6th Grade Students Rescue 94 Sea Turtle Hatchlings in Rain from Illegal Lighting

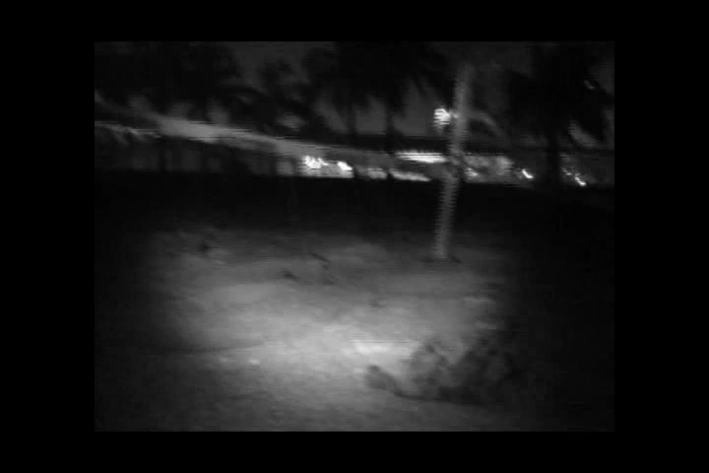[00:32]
Disorientation directly west to Ice Cream Shop with neon sign lights, all lights on the businesses, the businesses are closed, it's 1.05am,